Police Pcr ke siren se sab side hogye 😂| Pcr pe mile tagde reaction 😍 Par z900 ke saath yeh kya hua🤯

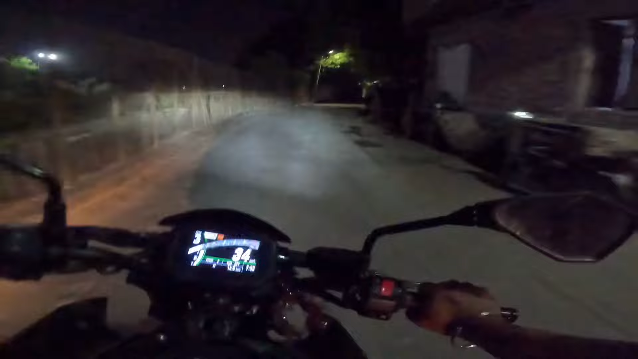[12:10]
तो इस वजह से सेफ़ रास्ता थोड़ा मैंने ये चुना कि थोड़ा डस्ट फ्री है, ये यहाँ पर इतनी गाड़ियाँ वगैरह नहीं चलती ना, ये डस्ट है, इसलिए मैं इस रास्ते से जा रहा हूँ।